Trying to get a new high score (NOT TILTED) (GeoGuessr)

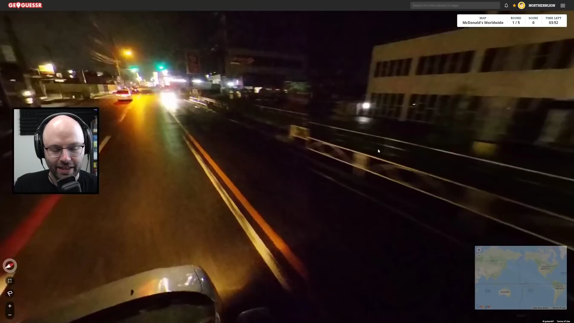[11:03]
I think... I think I'm driving on the left side of the... Is it Japan? It's Japan? Do-do-do-do-do-do-do-do-do-do-do-do-do-do-do-do-do-do-do. Even further south. Oh!